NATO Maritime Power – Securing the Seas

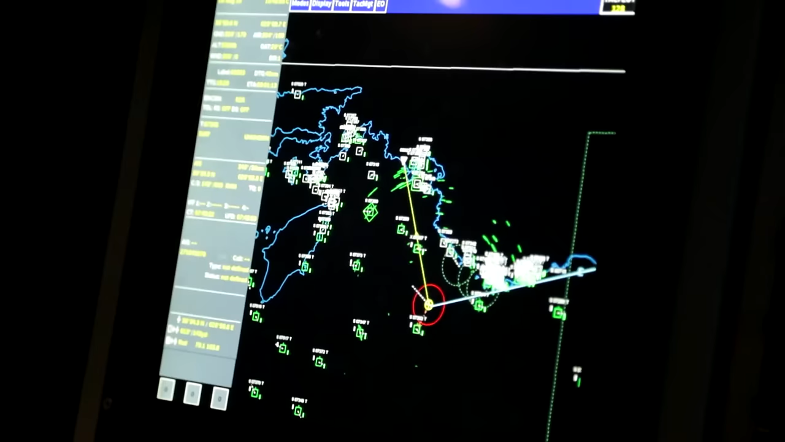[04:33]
their registry numbers, cargo and recent and upcoming ports of call.